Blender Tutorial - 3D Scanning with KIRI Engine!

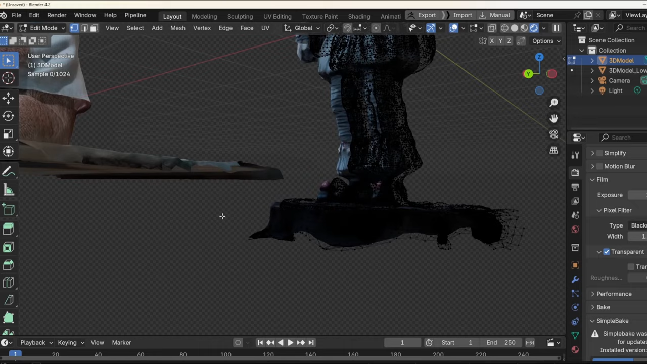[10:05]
Okay. And for this one, I just want to cut it off somewhere below that surface as well.